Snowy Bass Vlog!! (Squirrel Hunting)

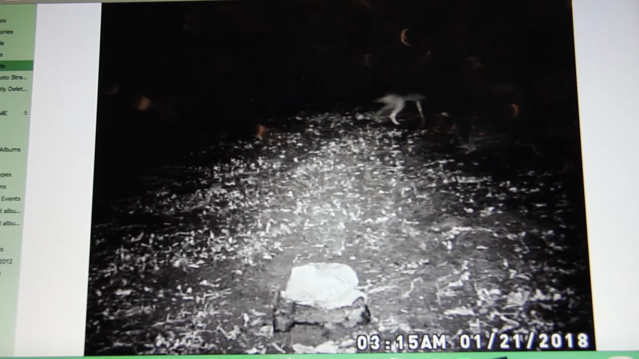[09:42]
So, this right, okay. We're looking at the trail camera videos, and this right here, he's a coyote. I've seen him a lot. He's in my backyard. Let's play the video real quick. Okay, he runs out of frame. That's about it. So there's that coyote.
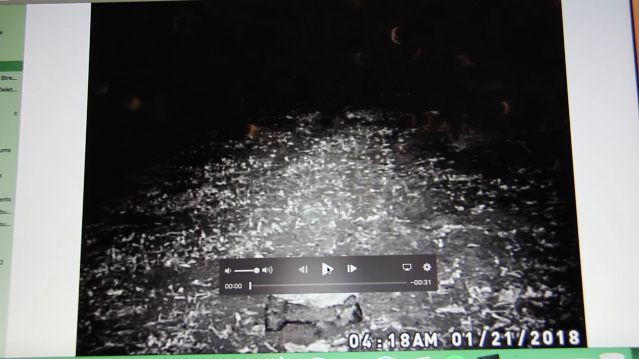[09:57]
There's a, I don't know if you guys can see that. See if we can't zoom in on him. Okay, so there's a raccoon right there.
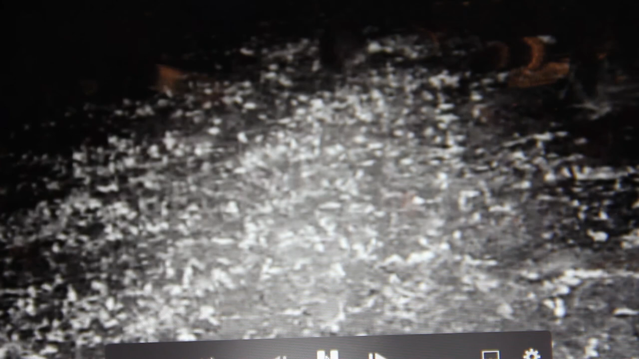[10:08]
You saw him run off. You know, he does raccoon things right there.
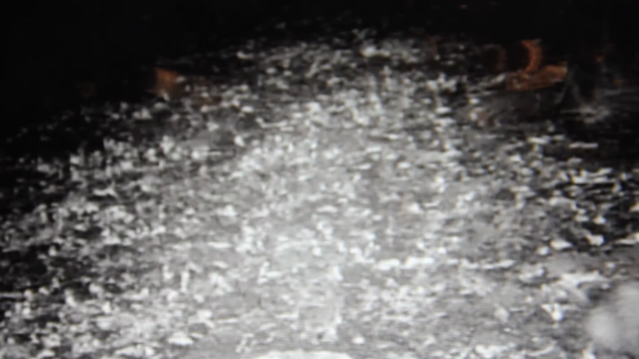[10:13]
And then down in that bottom corner, there is a possum right there.
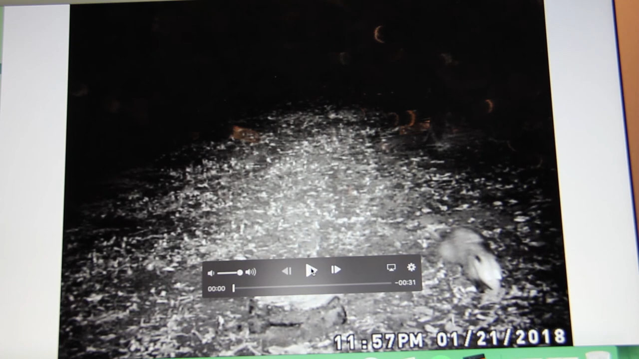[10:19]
That is a possum. Possum, cool.
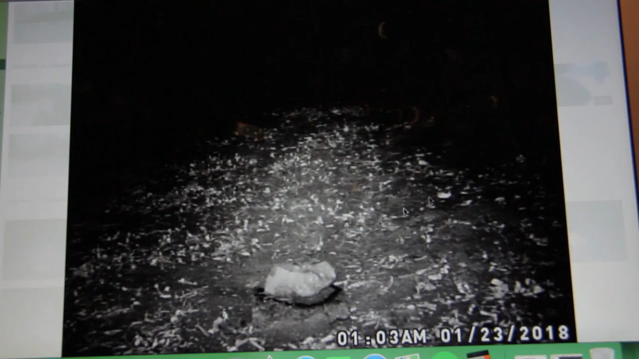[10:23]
Looks like a skunk right there, but it just disappears. So Don't, okay, and then the camera's sideways.
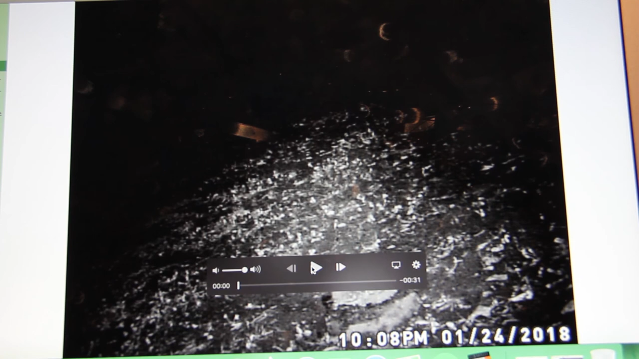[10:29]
Don't know why the camera's sideways, but it is. So there's a raccoon over here. It runs off. There's eyes. You guys can see.
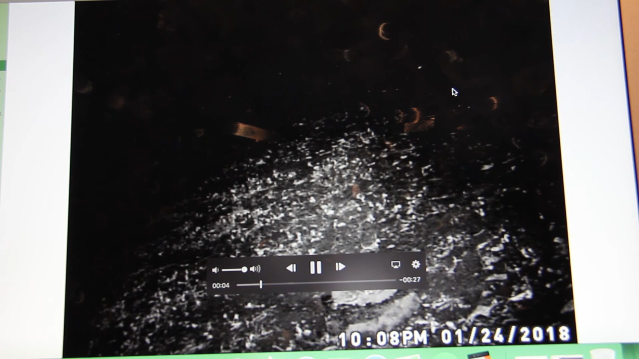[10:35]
Wait, I don't know if you, yeah, you can see the eyes moving around, blah, blah, blah. They're moving. Here's some deer.
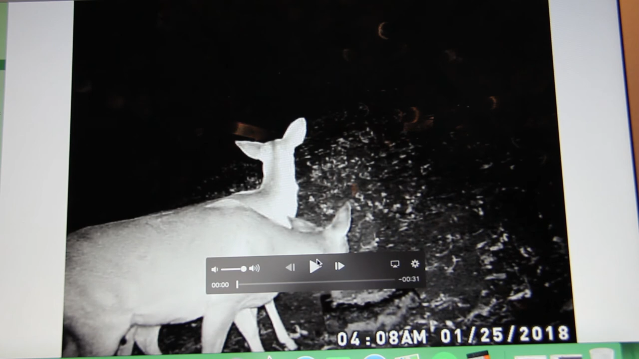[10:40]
They're doing their thing. They're eating. They're licking the rock. Yeah, that's a salt rock. I got that. Two doe, it looks like.
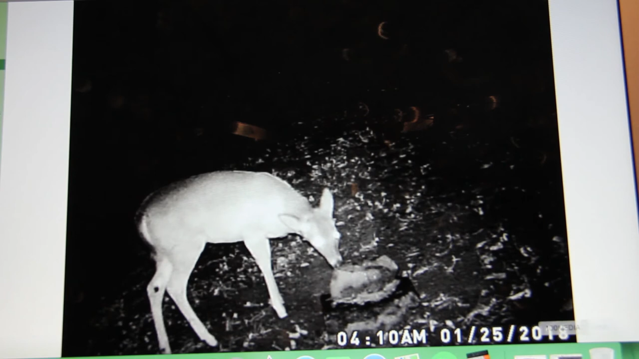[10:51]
And then we got another. This is the same group. They just keep doing their thing right there. And here is that black animal. You guys can't see that, but right there. It's right back there on the other side of that deer, and it's moving around. The deer sees it. Here, let's see if we can go back.
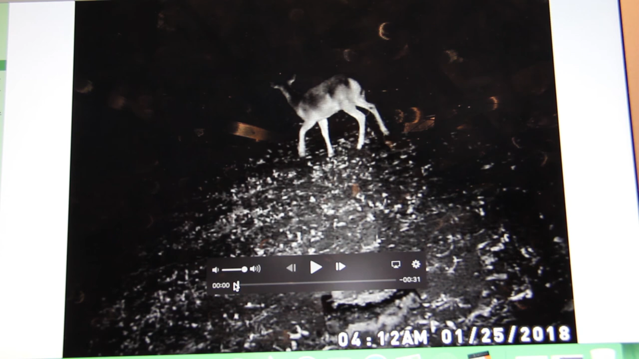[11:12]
Okay. So it is right there. Okay, so it's right there. You guys can see the eyes right there. It since it's black, it, you know, blends in with the camera.
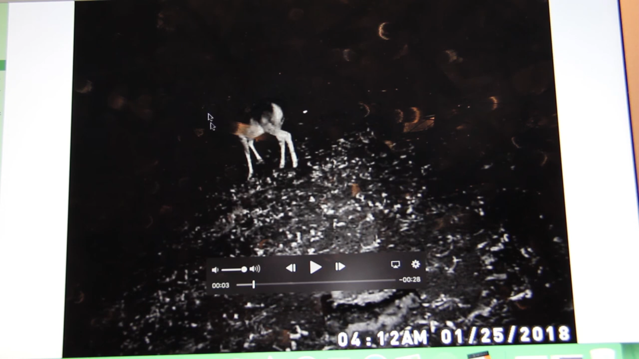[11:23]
The camera can't pick it up, but there's an animal back there behind that deer. Cool, whatever.
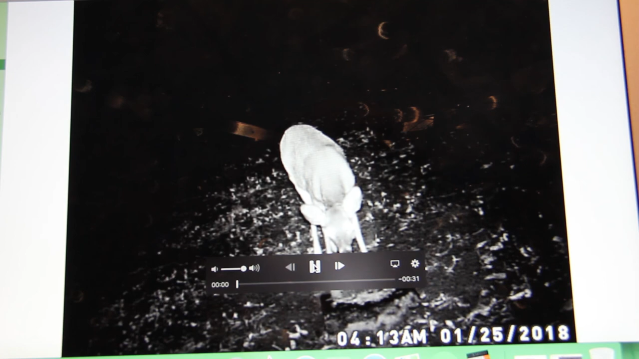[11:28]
Then there's more deer. More deer there, same deer. Another one comes in.
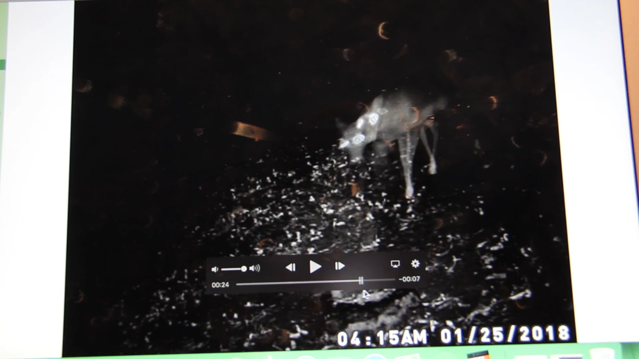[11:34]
That's a doe. Another one comes. That one's still doing stuff.
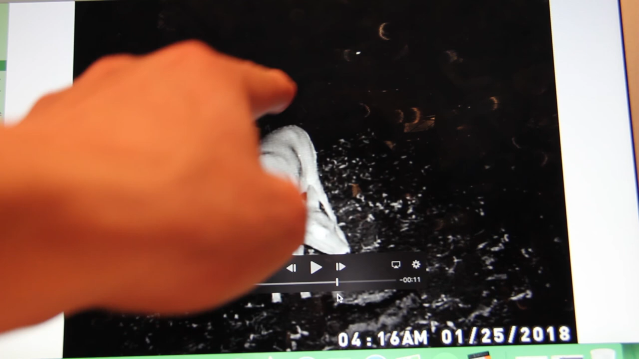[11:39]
The doe and the fawn, they start to move off right in the outside. Okay, and then that one's still doing his thing.
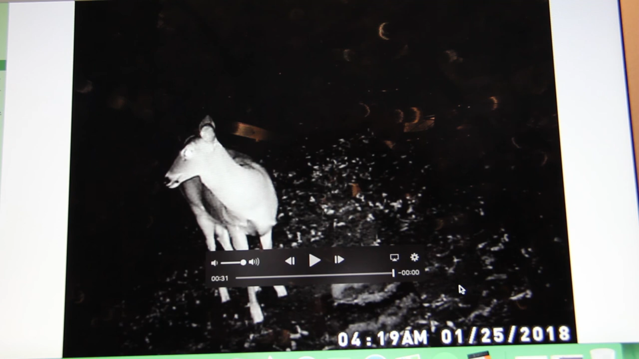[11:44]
And that's it. So overall, not really that great. All right, hope you guys enjoyed the video.